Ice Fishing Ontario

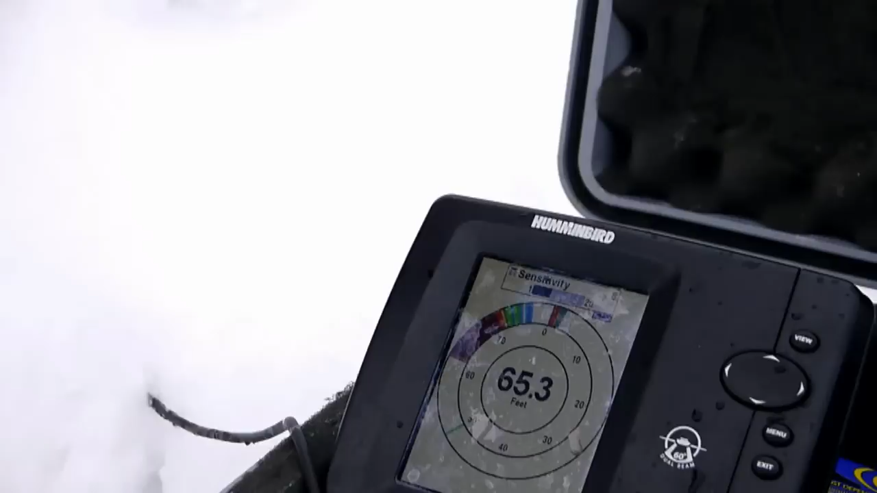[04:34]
On screen: depth 65.3 ft
Might have to put another hole. Oh, you got a couple. Yeah, there's two there